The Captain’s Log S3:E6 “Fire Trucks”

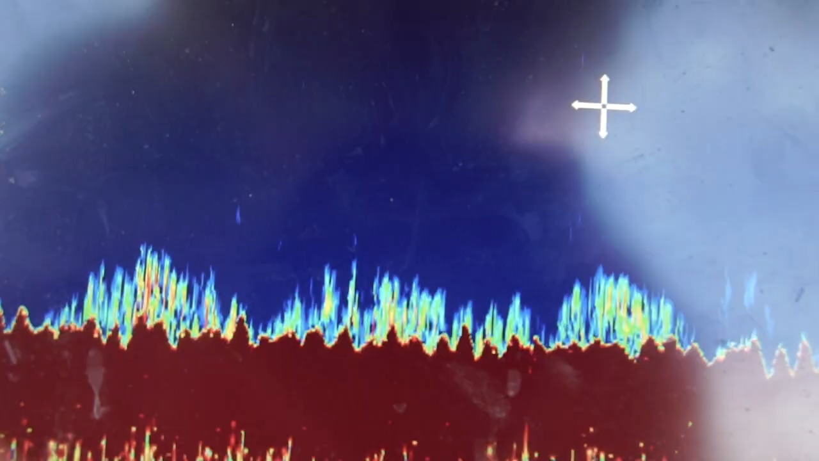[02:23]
Yeah. So out here on the west coast, what we really look for grouper fishing is hard bottom.
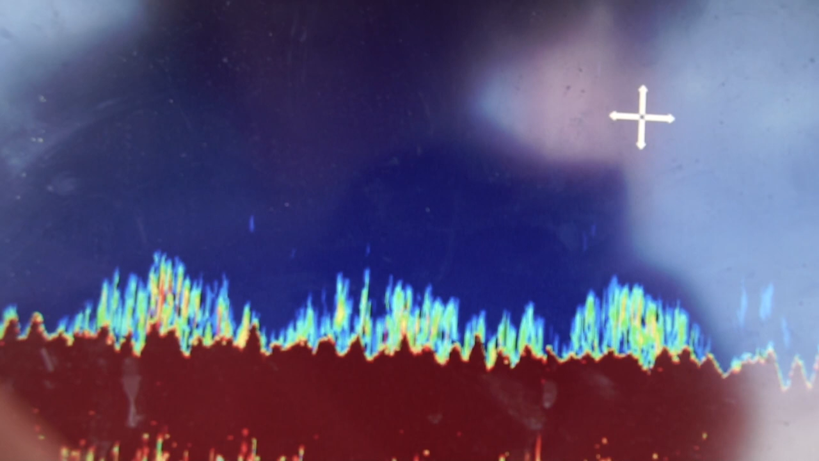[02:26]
It's a little different than finding a reef. You don't need a huge showing on the bottom.